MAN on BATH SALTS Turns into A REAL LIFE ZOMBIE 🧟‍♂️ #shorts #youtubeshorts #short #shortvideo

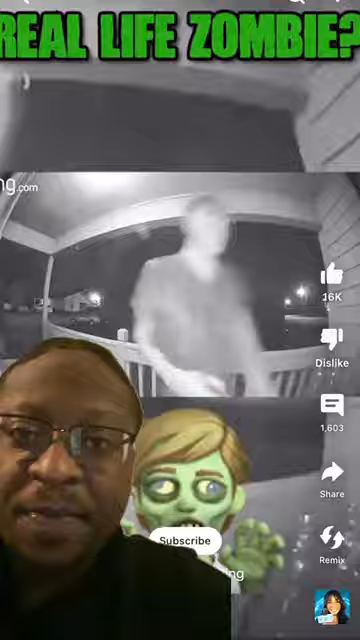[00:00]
I did not know they existed, ladies and gentlemen, but they are real zombies, man. This dude looked like something straight up out of The Walking Dead. Look at his face, bro. He just deteriorated.